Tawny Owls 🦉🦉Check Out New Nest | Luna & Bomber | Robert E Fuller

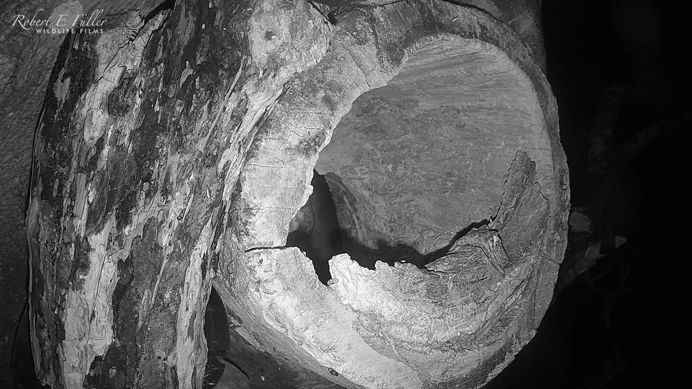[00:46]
The box only went in last night and I'm just checking the cameras and we've already got a tawny owl there.
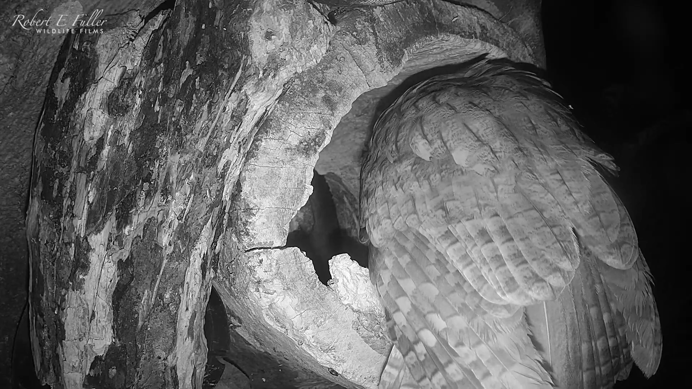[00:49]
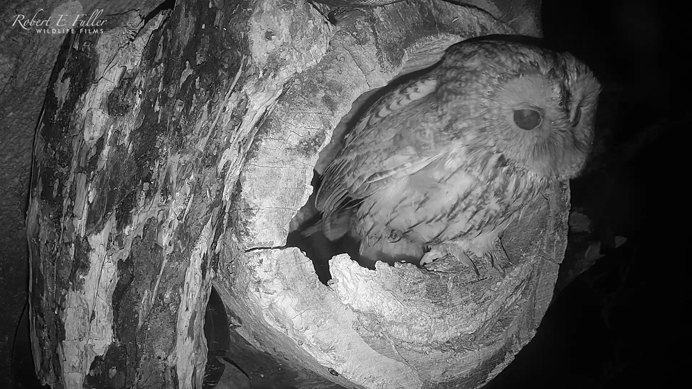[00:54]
As this tawny owl turns around, I can see the scar on the foot. This is Luna, and her feather markings here are much finer than Bomber's. But this is absolutely brilliant. She's having a look in. Fingers crossed she moves in with her partner, Bomber.